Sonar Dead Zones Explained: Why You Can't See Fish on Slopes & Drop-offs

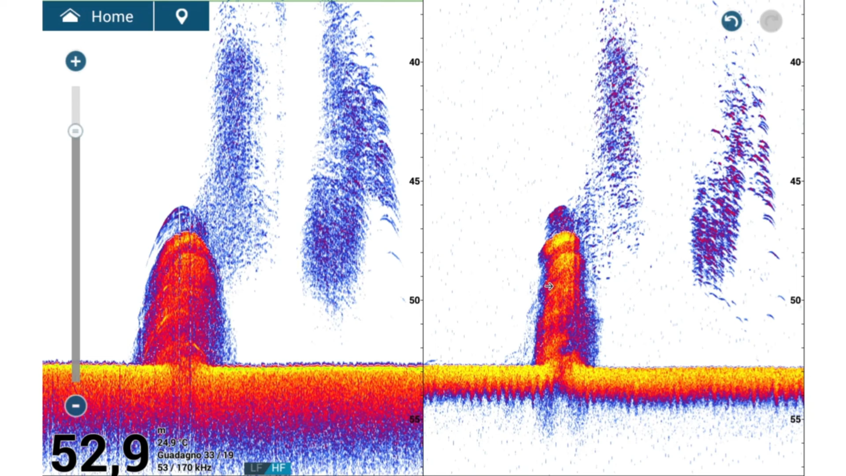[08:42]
On screen: depth 52.9 m, water 24.9°C
Even wrecks or targets, as in this case, appear wider in the low frequency than in the high frequency. This is because the wider the cone, the more pronounced the effect I showed you, and the narrower the cone, the less pronounced the effect. And now, for the bonus.